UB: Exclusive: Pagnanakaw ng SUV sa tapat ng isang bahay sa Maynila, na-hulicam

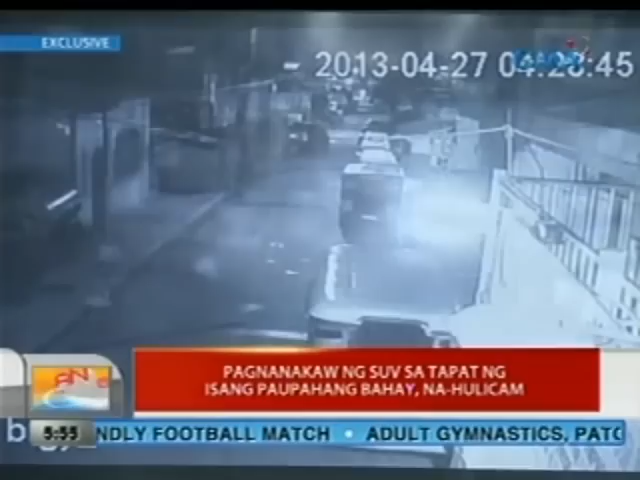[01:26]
Hindi tumagal ng tatlong minuto ang pagnanakaw. Napakabilis nga ng pagkakakuha nila nun eh, parang ginanong lang.